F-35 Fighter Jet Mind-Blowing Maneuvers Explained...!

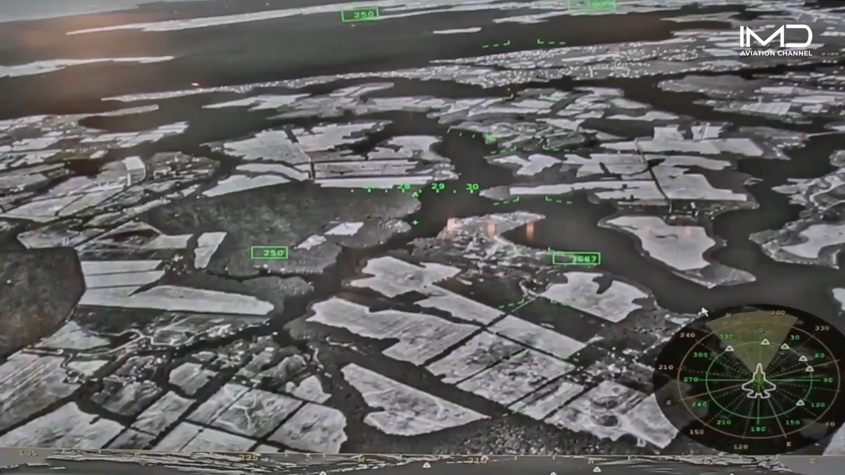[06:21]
And if I were to look down, I can basically see right through the airplane as if it's kind of like x-ray vision. That's exactly right.
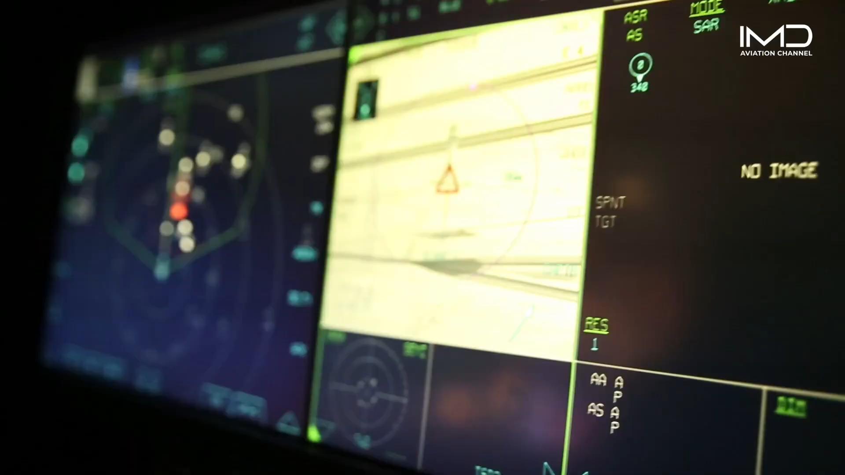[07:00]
It looks like a tower on the ground.
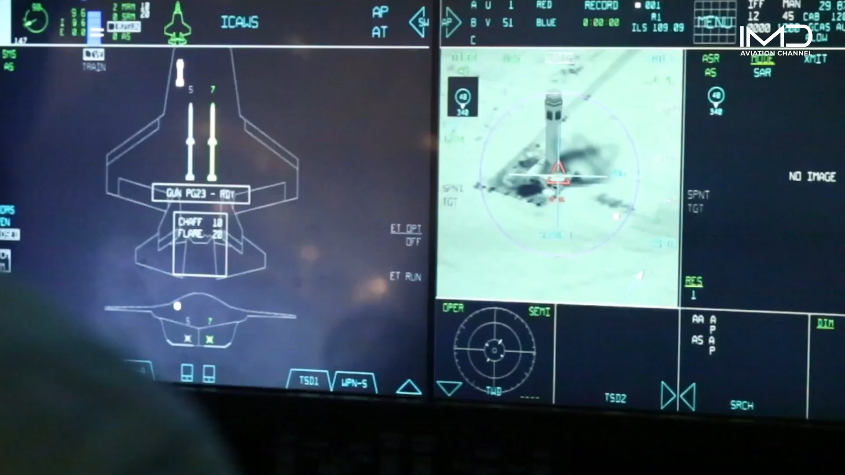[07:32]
There's the first bomb hitting impact. Well done.